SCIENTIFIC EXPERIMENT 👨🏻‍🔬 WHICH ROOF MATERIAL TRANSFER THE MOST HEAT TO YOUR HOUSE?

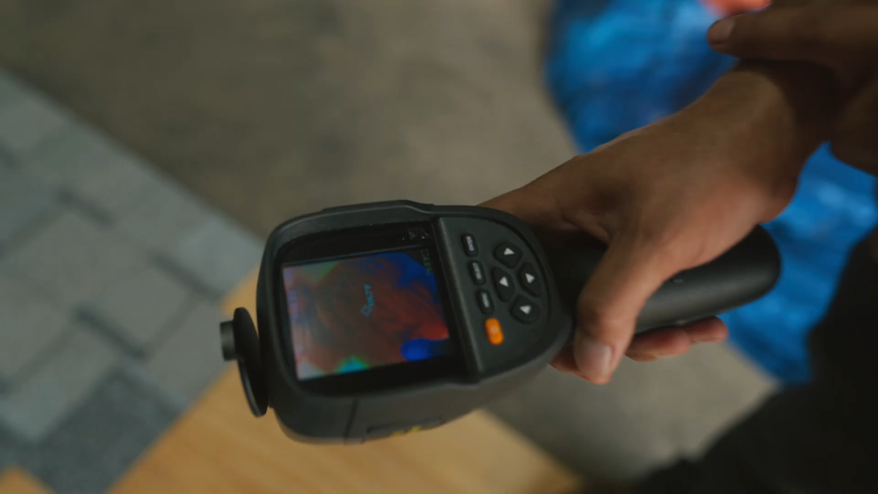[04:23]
It's 116, 117. Let's see what is underneath this shingle. 138, 137. About underneath this other shingle.
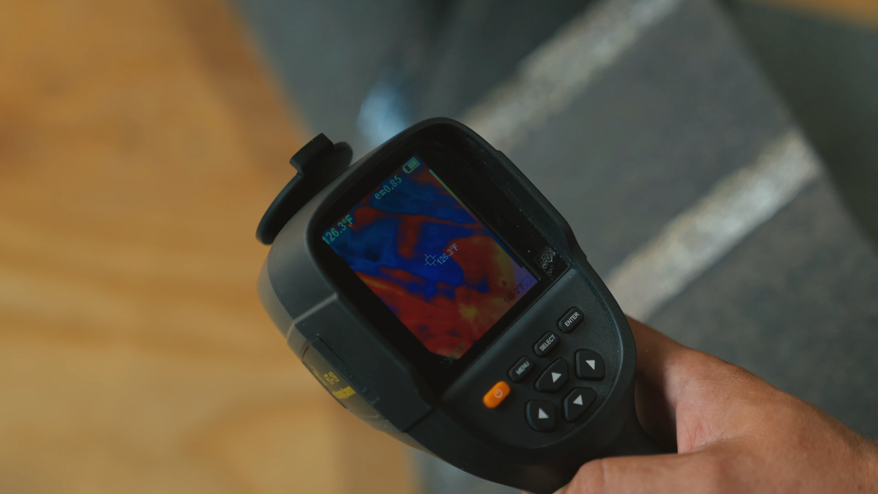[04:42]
123. So there's a big difference.
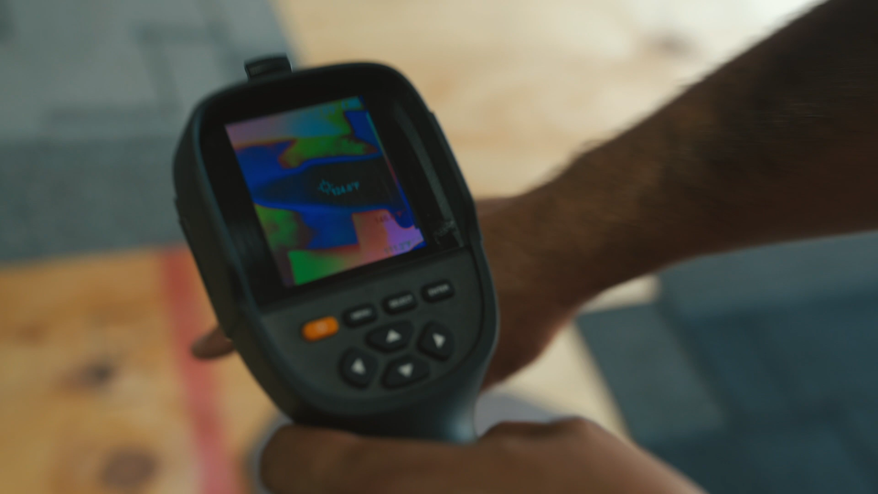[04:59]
That's what the slate was. 121. So there's a big difference.